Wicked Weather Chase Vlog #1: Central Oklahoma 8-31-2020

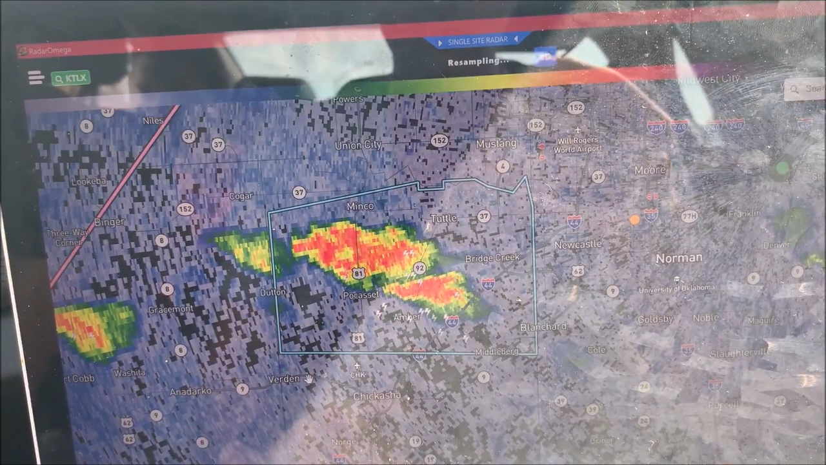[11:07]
The National Weather Service in Northern has issued a severe thunderstorm warning for Northern Grady County. There's stuff going up.
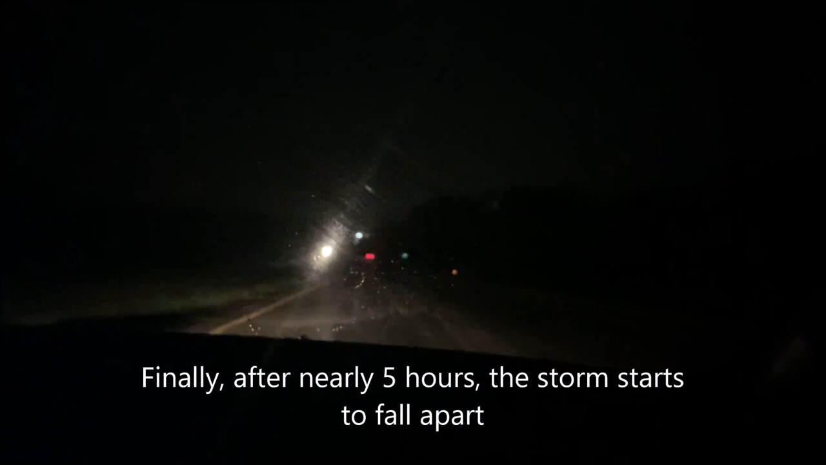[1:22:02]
Because it was bouncing off the road. like tiny. Yeah. Like maybe dimes. Yeah, it's not even big hail anymore.